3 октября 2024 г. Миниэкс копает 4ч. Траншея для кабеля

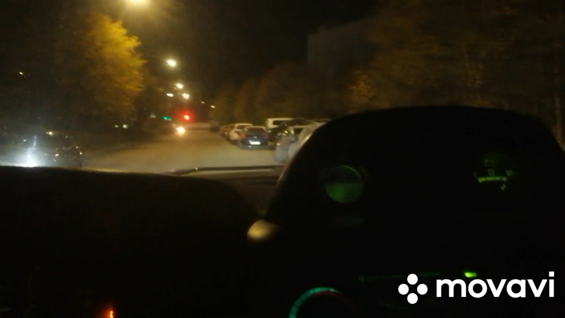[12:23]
Все Все машины Заленевшие Смотрите Все Вынии Все стоят
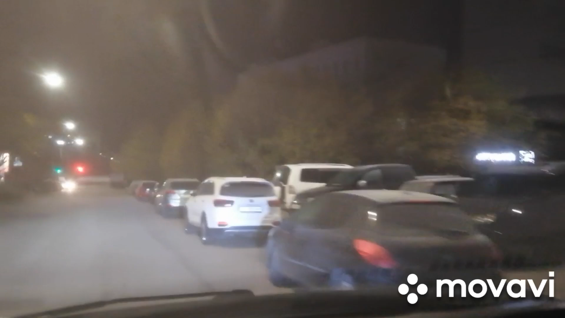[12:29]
Минус сколько-то Не знаю Сколько Но минус сколько-то
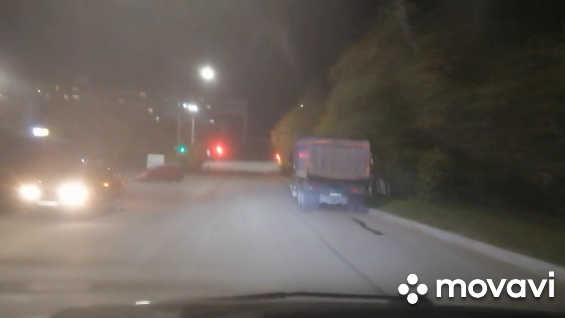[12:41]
Завтра 70% Что будут Осадки Какие Конечно Непонятно Но что-то Будет завтра Какие-то Осадки